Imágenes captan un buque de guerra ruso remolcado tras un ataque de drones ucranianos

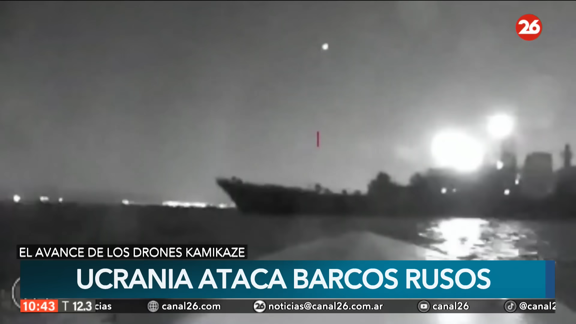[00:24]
importantes también para Rusia por la cuestión de los granos. El hecho es que una fuente de inteligencia ucraniana emitió un video que parece haber sido filmado desde un dron, eso fue hoy,
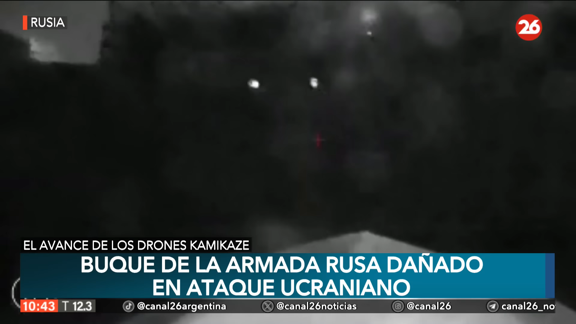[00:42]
que según se dice atacó al buque de desembarco Olegorsky-Gorniak, que pertenece a la Armada rusa.